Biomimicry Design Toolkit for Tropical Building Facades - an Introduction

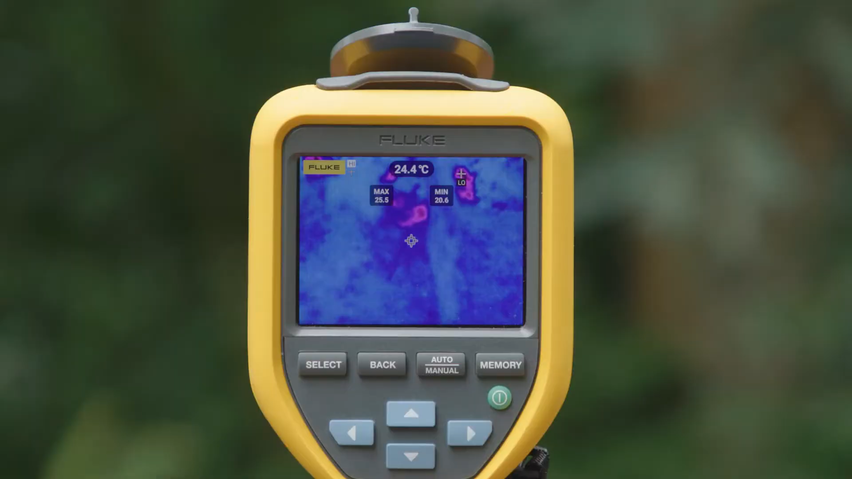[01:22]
On screen: spot 24.4°C
The ambient temperature within a forest of trees and shrubs is remarkably lower than its urban counterpart of glass of steel.